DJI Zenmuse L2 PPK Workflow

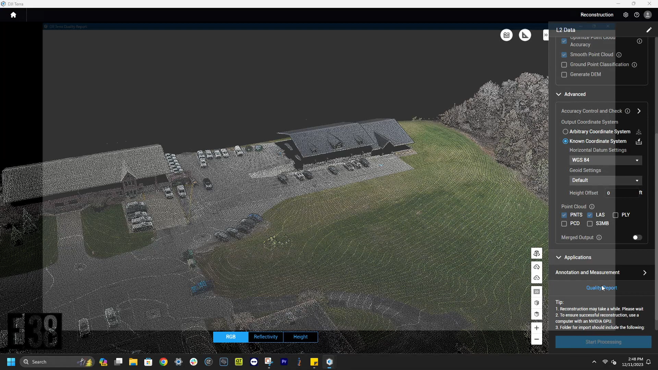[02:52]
We can also view a quality report within Terra that will give us information about the entirety of the mission.
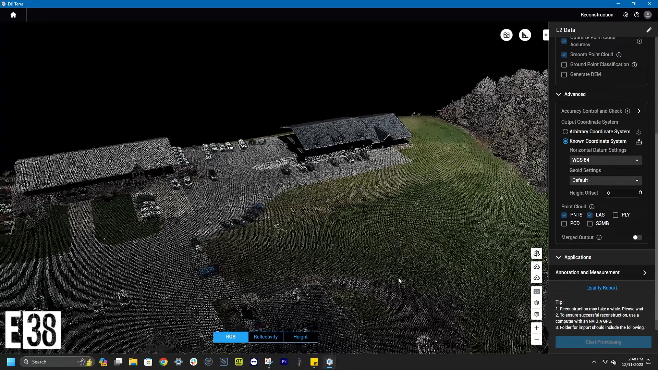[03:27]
The last thing we'll look at before exporting our point cloud will be our measurement tools. The coordinate tool lets us select a point and check its coordinates. We can name and save that point as well if we'd like. The measurement tool will let us select points and find the distance between them. Like the other tools, we can name and save that as well. The area and volume tools let us measure an area or volume respectively.
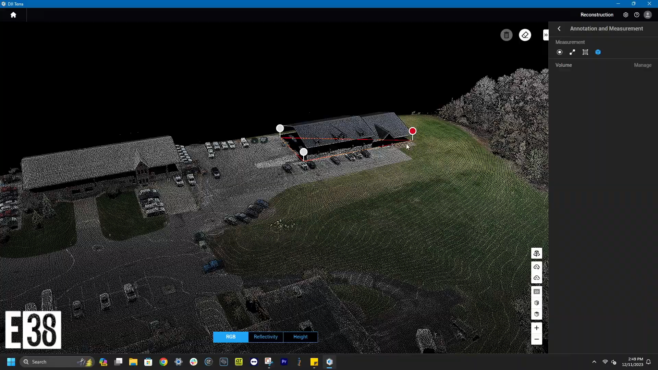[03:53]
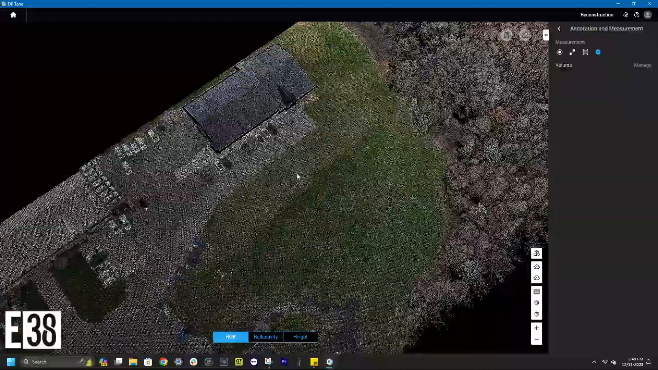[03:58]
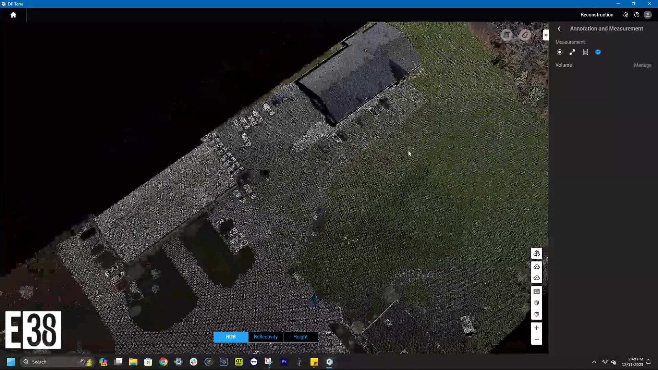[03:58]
Finally, to export our point cloud, we click on the home button, then find our mission and click on the export button.